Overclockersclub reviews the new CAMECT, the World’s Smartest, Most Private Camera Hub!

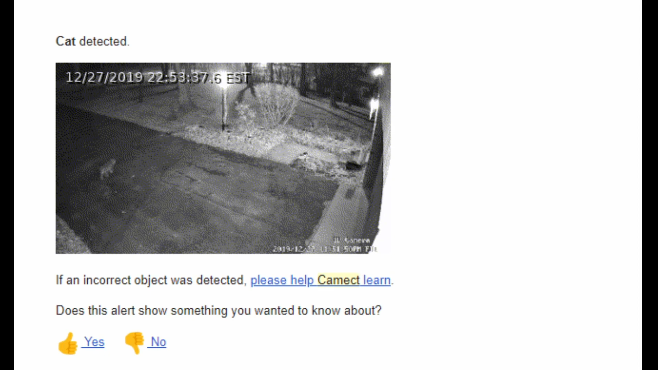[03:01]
And that information is used to make future decisions. So here's a cat walking across the driveway. Here's a USPS truck or a mail truck leaving the driveway.